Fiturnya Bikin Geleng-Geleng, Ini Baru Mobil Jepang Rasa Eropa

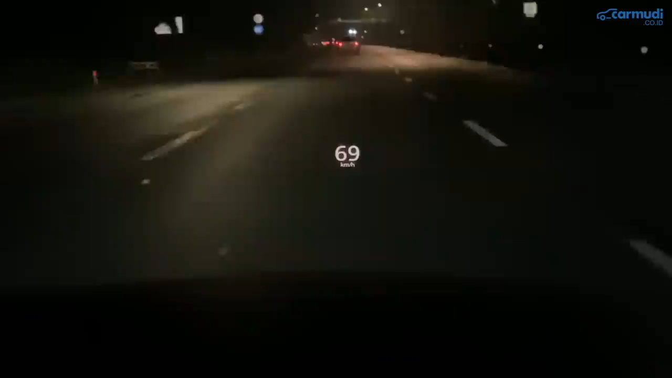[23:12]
Ada head up display atau Mazda nyebutnya active driving display. Dan ukurannya cukup gede nih, isinya lumayan banyak ya. Ada kecepatan, indikator cruise control, indikator blind spot, dan adaptive cruise juga. Dan buat pengaturan lengkapnya ada di head unit sini nih. Di setir, sebelah kirinya ada tombol pengatur audio dan teleponi.